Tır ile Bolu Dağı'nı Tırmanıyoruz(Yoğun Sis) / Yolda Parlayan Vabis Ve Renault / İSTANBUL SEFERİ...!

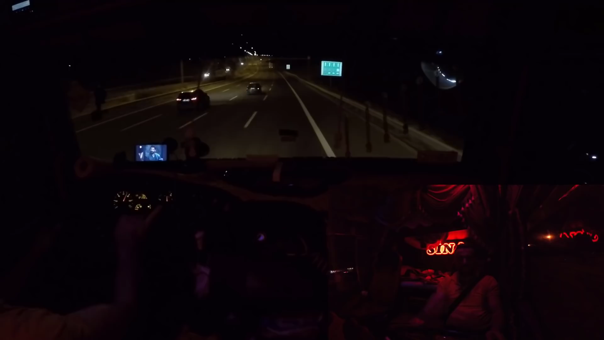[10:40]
Ama şimdi 4 şeritli otobana gelince tabii ki yolculuk daha da güzel oluyor. Daha da iyi oluyor. Kendinizi atıyorsunuz sağ şeride. En sağ şeride. Ah, 10 numara 5 yıldız gidiyorsunuz.
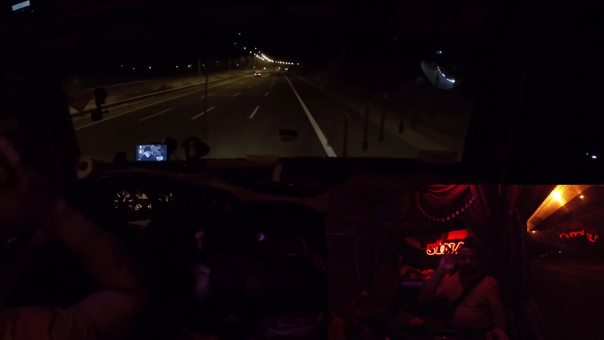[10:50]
Ama Ankara'ya inene kadar kafa devamlı şöyle. Kafa devamlı böyle dönü yanarsınız hadi. Yani insanın boynu ağrıyor, boynu. Şu boynumuz ağrıyor yani. Ama şükürler olsun. Şimdi direkt önümüze sol aynadan arkayı gözleyerekten gidiyoruz. Hava 12 derece arkadaşlar. Bayağı bir serin ya.
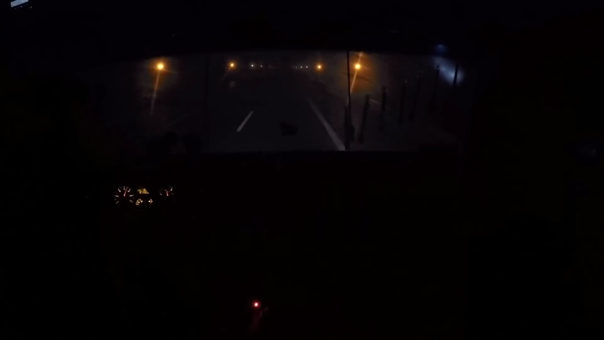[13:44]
Arkadaşlar, diğer küçük kamera şarjı bittiği için onu şarja taktım. Ve şu an Bolu'ya doğru gidiyoruz. Muazzam bir sis var. Sizlerin de gördüğü gibi. Vay maşallah. Görüyorsunuz değil mi? Yani camlar, aynalar tamamen buhar tutuyor yani. Şöyle silici açıyorum. Camda buharı kapatıyorum. Hani diyorlar ya ledler göz alıyor.
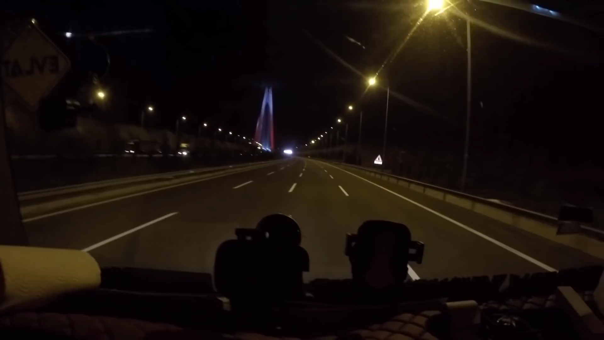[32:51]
Evet arkadaşlar şu an Yavuz Sultan Selim Köprüsü'ne giriş yapıyorum. Kameramın şarjı az olduğu için bitene kadar sizlere şöyle bir göstereyim istedim.
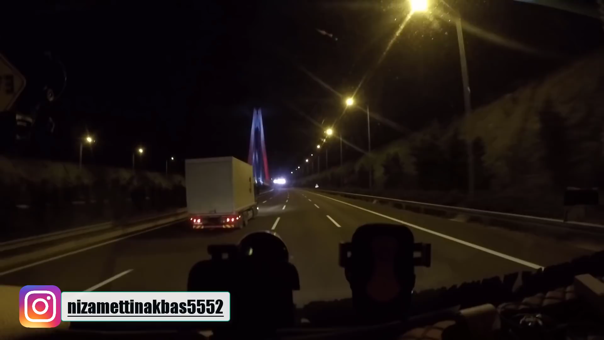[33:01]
Ben her defasında bu köprüden geçerken bayılıyorum abi ya. Çok güzel. Yani Allah devletimize zeval göstermesin. Çok güzel köprü yapmışlar abi. Helal olsun. Şuraya bakar mısınız ya?
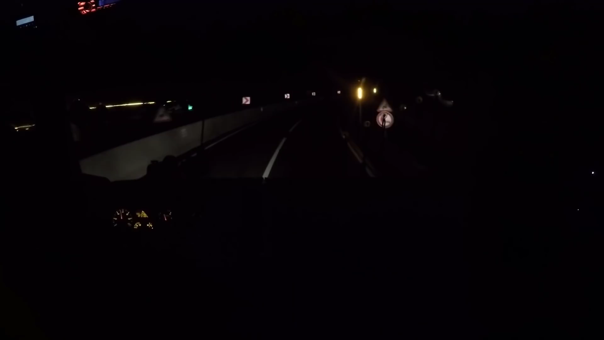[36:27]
Yani bu eğer ki bu yolu kışa kadar yapmazlarsa var ya, kışın burada var ha, anam! Kürtçalar cingen oynar valla. Bu rampaya baksana ya, bu rampada kışın araba gider mi? Eskiden ne yapıyormuşuz ya? Vay anasını ya, şu rampaya bak.
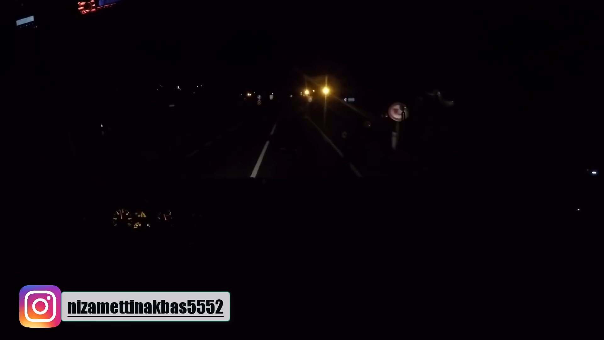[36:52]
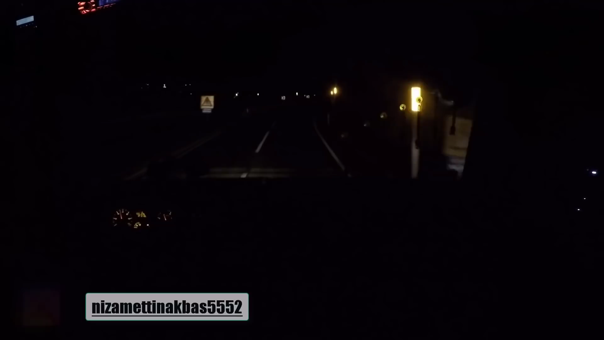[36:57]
Allah'tan tonajımız yok da fazla devreden düşmeden çıkıyoruz yani. Tonajımız olsa var ya, ah yavru. Şuraya bak ya. Dön bir hal oluyoruz ya. Şuraya bak. Aa, mesela dayımın tonajı var. Dayım zor gidiyor yani. 30'la, 20'yle gidiyor. Neredeyse yolda kalacak ya.